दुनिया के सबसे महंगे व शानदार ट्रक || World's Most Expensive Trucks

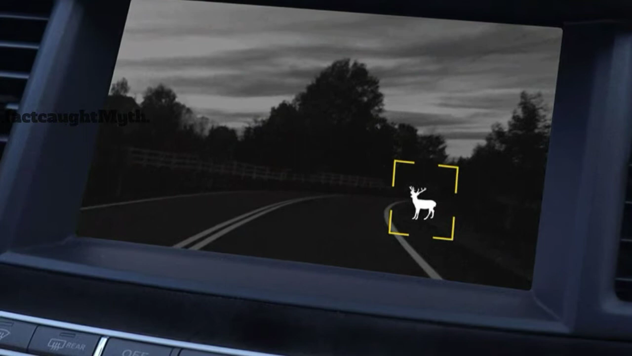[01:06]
जो की रात में भी आपको एक सेफ रैट देगे, विली ट्रांस्पेरेंट लसेडी बस,